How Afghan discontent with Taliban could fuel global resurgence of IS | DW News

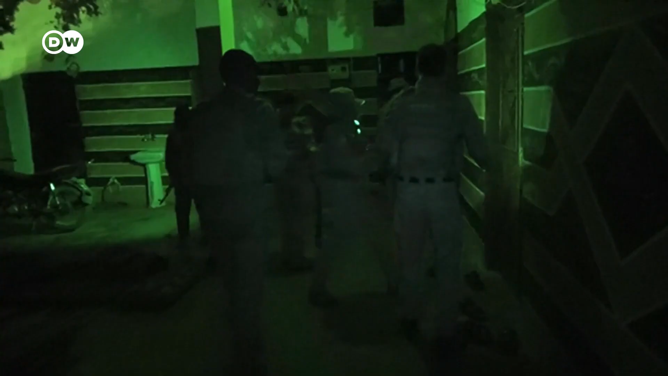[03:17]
On raids like this, they tried to capture IS leaders.
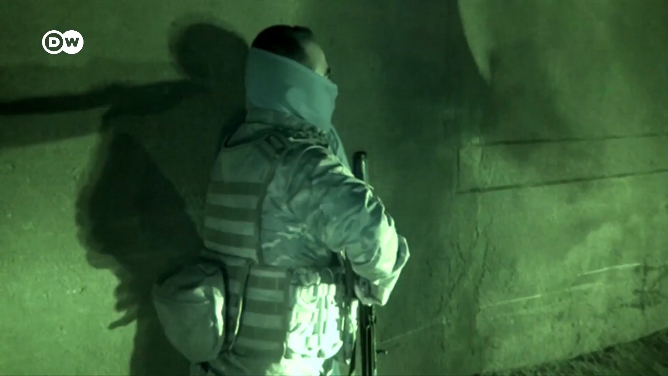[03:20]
Just a little while ago, they were able to take down a top IS commander.